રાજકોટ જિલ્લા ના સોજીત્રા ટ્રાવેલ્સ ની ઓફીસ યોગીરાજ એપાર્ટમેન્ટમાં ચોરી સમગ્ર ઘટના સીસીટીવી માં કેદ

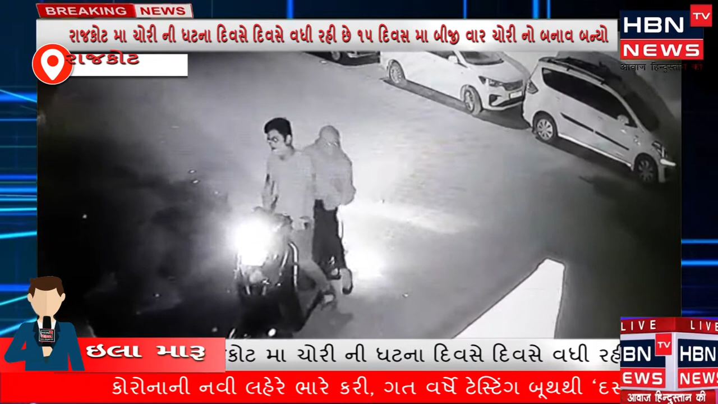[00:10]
राजकोट मां चोरी नी घटना दिवसे ने दिवसे वधी रही छे पंदर दिवस मां बीजी वाब चोरी नो बनाव बन्यो पेला लिंबुडी वाडी मां चेन चिल जड़ब थायती अने गई राते राजकोट जिला ना
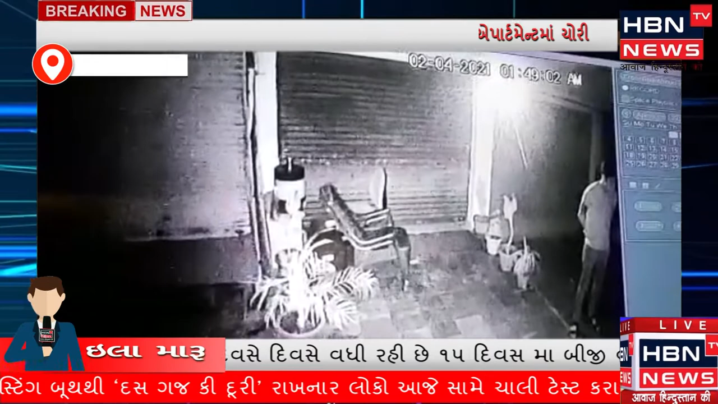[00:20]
सोजित्रा ट्रावेल्स नी ओफिस योगी राजे पांटमेंट मां चोरी ना प्रयास मां चोर ना आथमा क्यों वस्तु नो आउता छोल लई जता रही आता समगर गटना CCTV मां केद थायती रिपोर्टिंग चीफ प्यूरो इला मारू